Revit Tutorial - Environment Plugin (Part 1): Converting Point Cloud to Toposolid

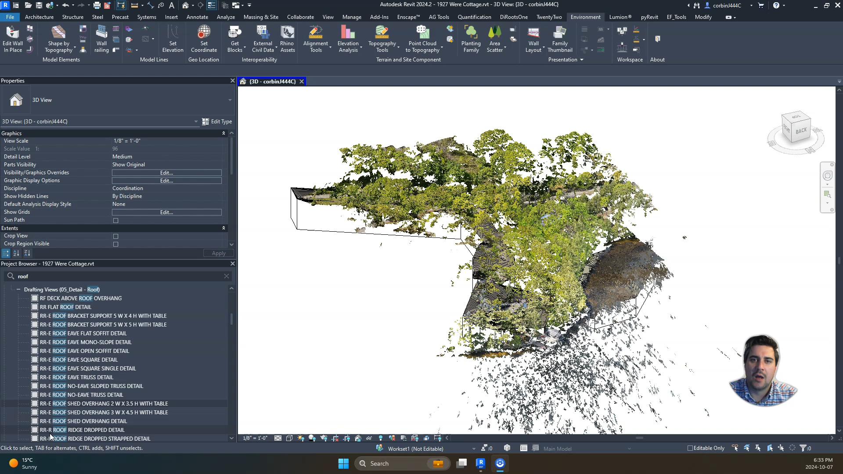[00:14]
so today we're going to talk about a couple things one is point clouds within Revit so we have this 3d drone scan right now is showing a lot of foliage
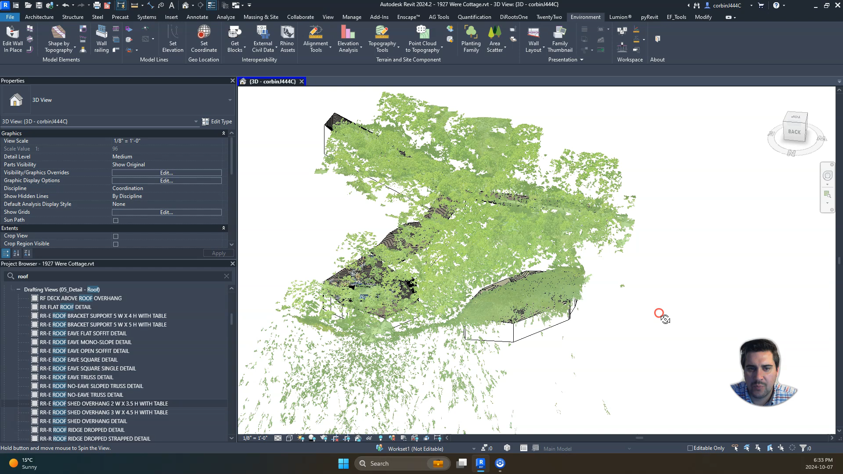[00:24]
but we do see some ground in there I'm just going to hit HH on the keyboard
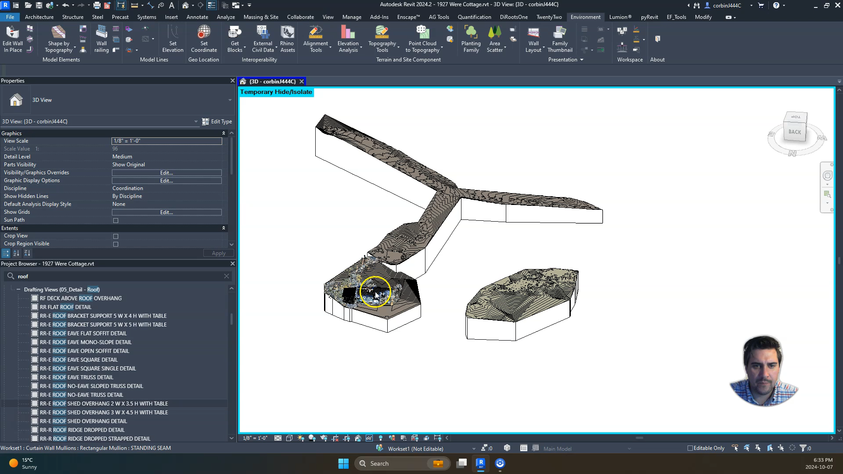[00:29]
we also do have these topography scans that we did with an
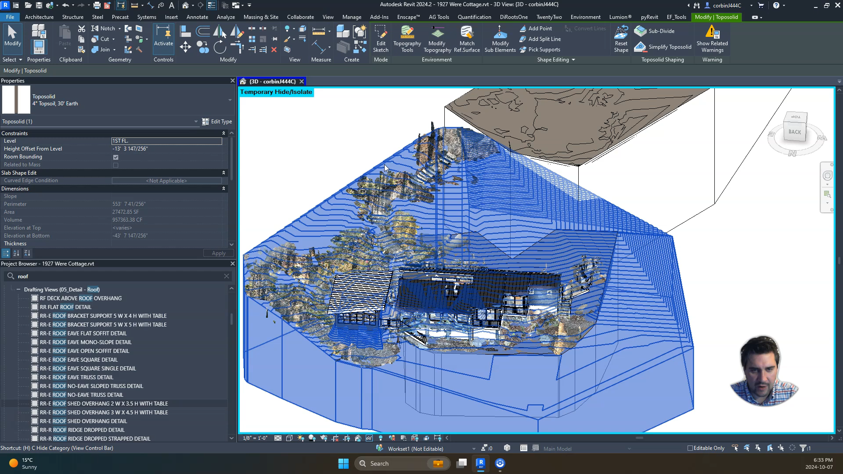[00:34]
iPhone I'm using an app called the 3d scanner app to scan a little bit more detailed
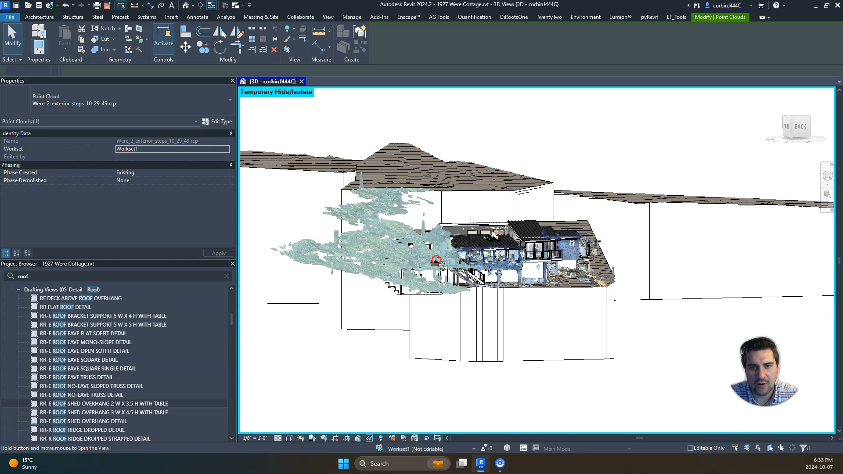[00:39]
topography around this building and so on this project we're doing a bit of an addition of the side of it and
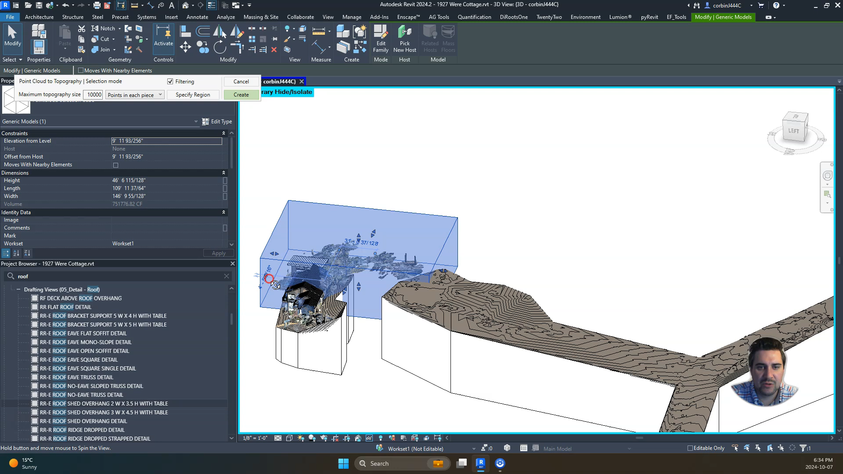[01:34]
box around it and so this is really the key part of this and so one thing I found is if you have a really great increase in slope sometimes the plug-in doesn't grab at all so let's just try this one and see what happens and it's going to ask me what and we're using Revit 2024 so if you have 2024 greatest this process will apply so we're going to use a topo solid we're going to pick our our type here so we have a sand and earth combination
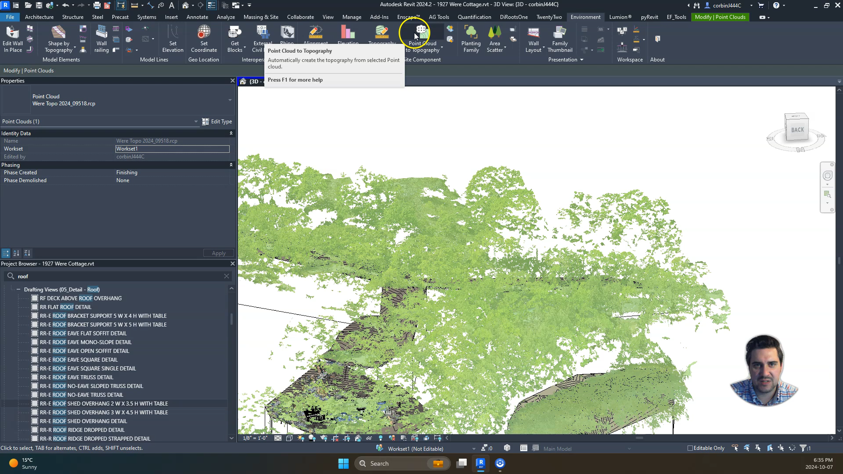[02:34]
process we'll click point cloud topography it's going to create
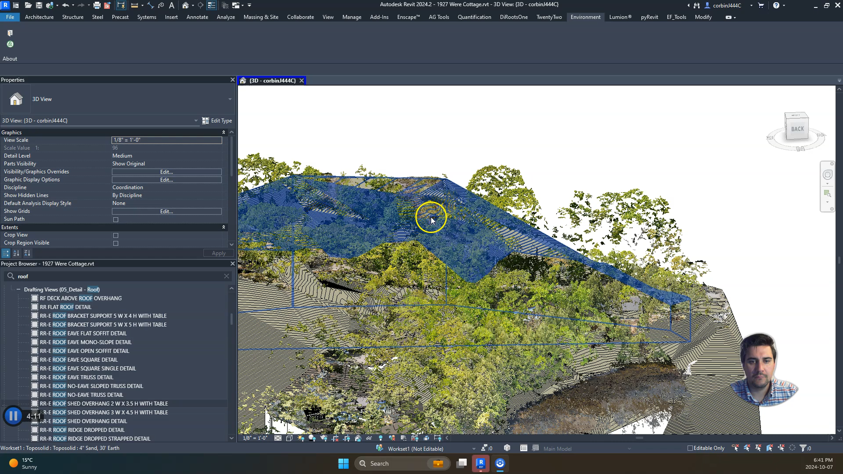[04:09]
so now we have our topography created and so you can see this big mass topography here
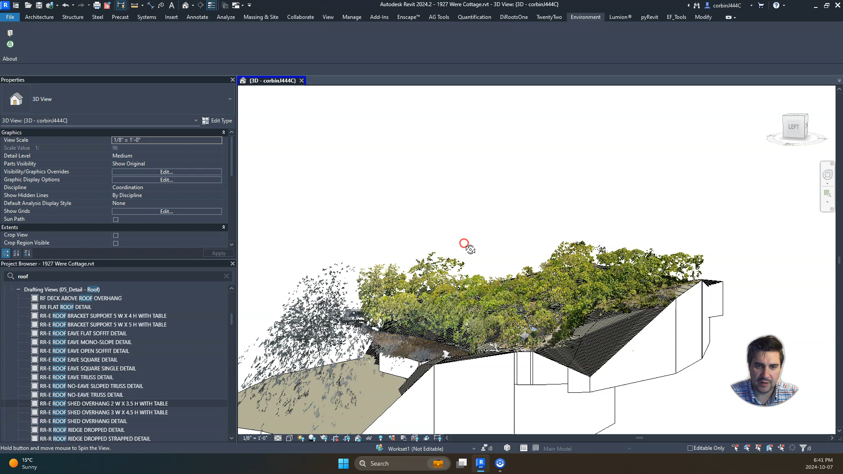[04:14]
and sometimes I find that
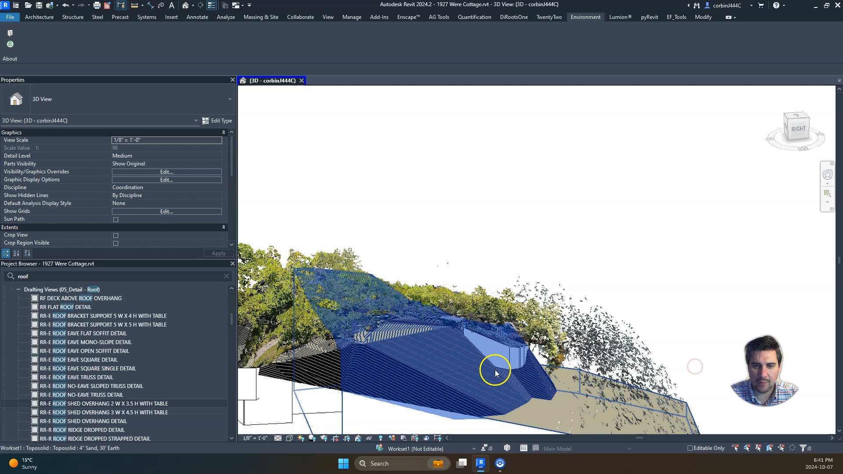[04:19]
it grabs some weird points or maybe we don't like
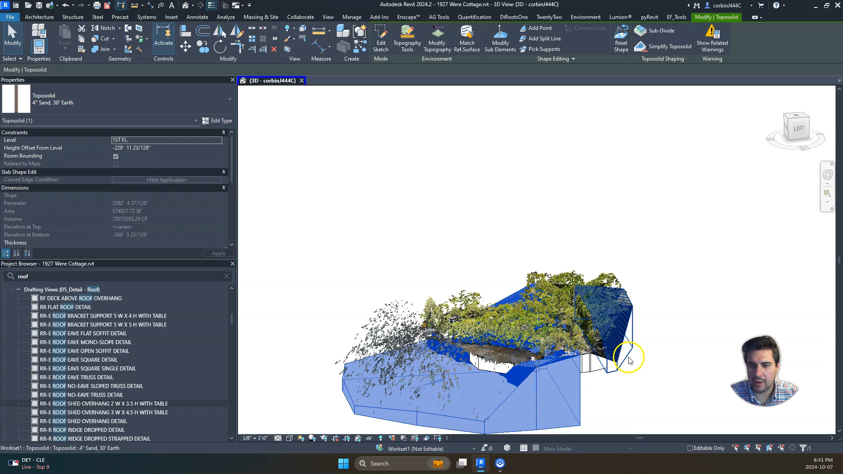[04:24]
the accuracy or maybe it misses points so again if we need to
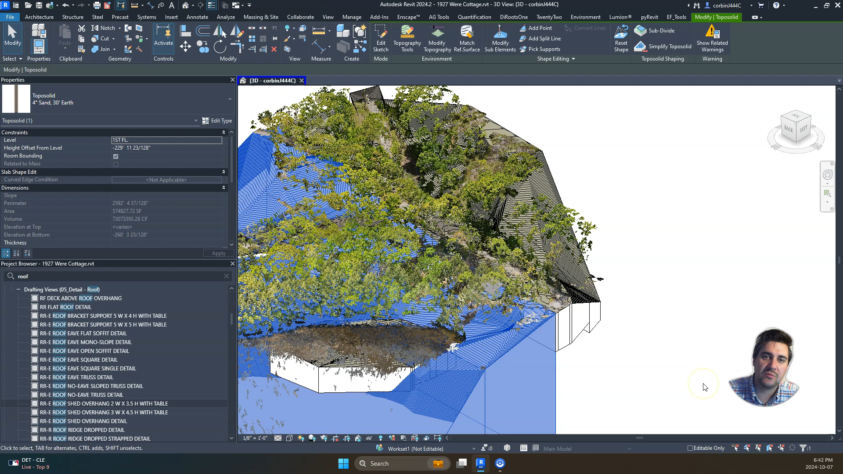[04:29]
use that section box and do it piecemeal we sometimes do that I think this
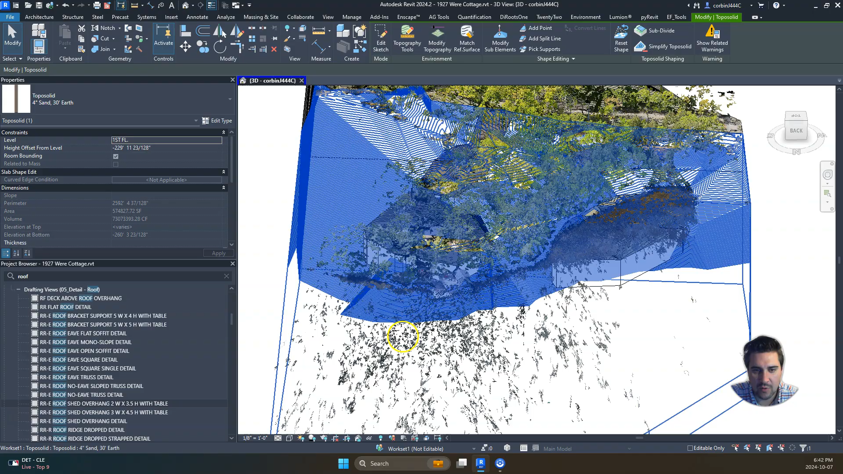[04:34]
one for example it has this really deep drop here which
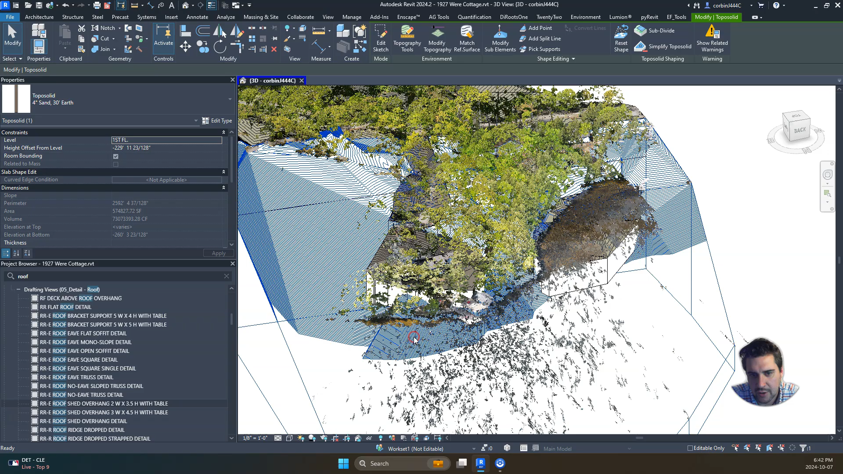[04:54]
combination of topographies and then you also see that we do have a little bit of shore along this edge here so we might do another one in that area maybe I'll delete that one